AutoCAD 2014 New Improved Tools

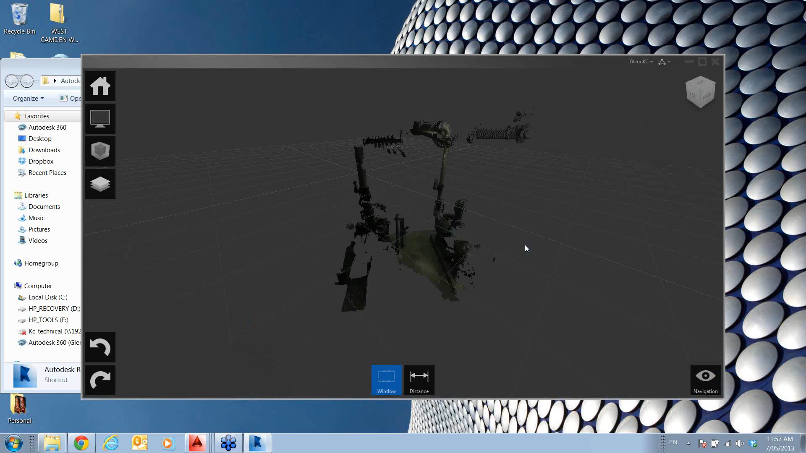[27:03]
even further, so you can see, I can bring things like this in, let's just close another one, let's just have a quick look,
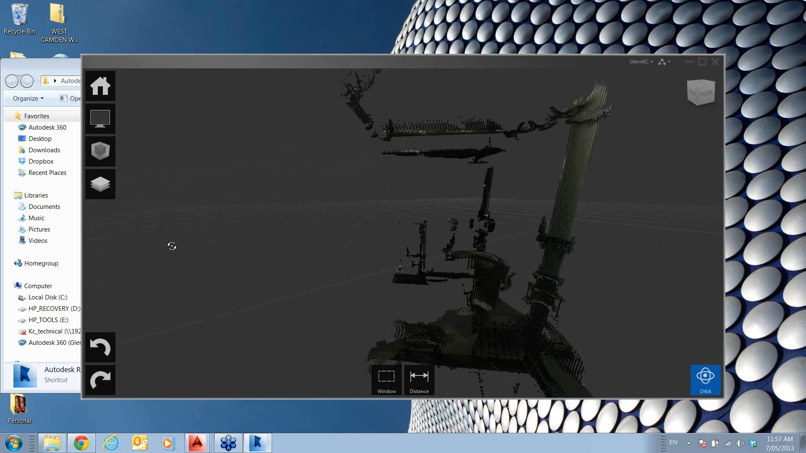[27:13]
so yeah, you've got a bit of a pump in there, I think I've got a complete one somewhere, so let's just go and have a look,
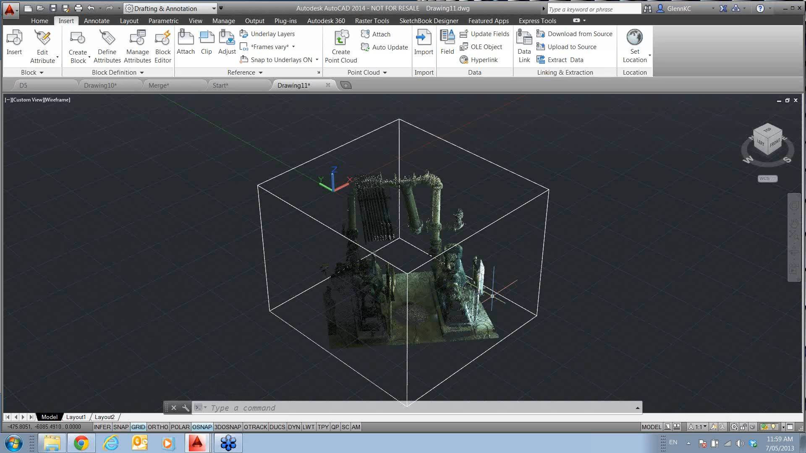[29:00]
I've manipulated them, got them how I want, and I can bring that whole job in, that's not just a case of, playing around with that,
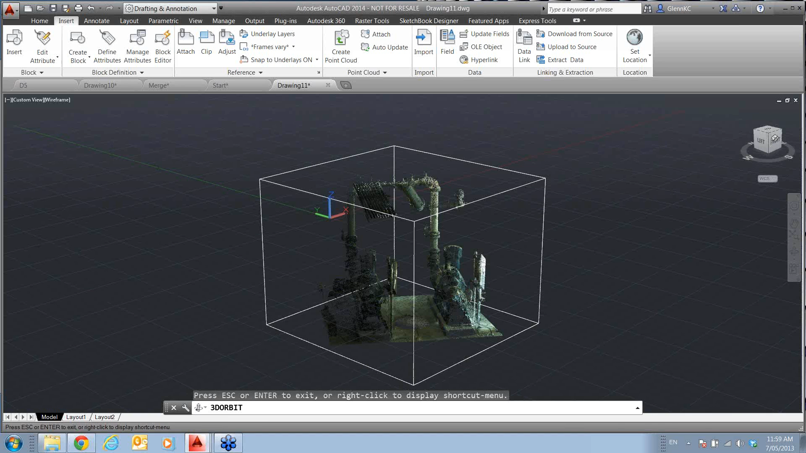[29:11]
I can do other nice things, such as, I'm only interested, in that pump, I don't need the rest of the job,